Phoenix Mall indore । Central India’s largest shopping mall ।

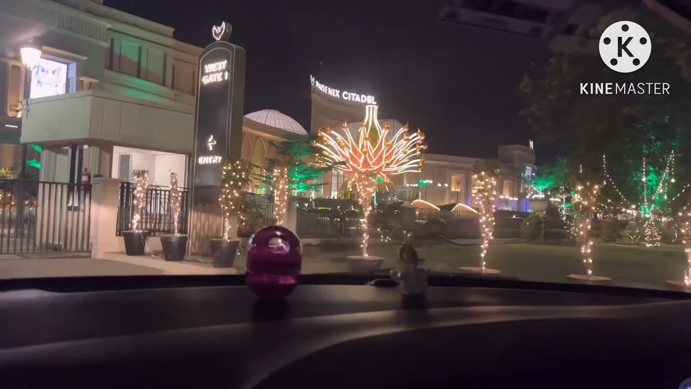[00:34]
सबसे बड़ा मॉल और यह हम लोग अभी जस्ट इंटर कर रहे हैं सामने से इसका व्यू आपको
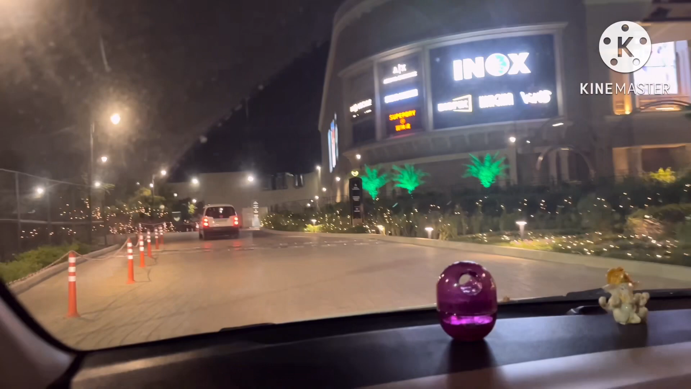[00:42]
दिख रहा है हाला कि अभी दो दिन दिन पहले ही दिवाली यहां पर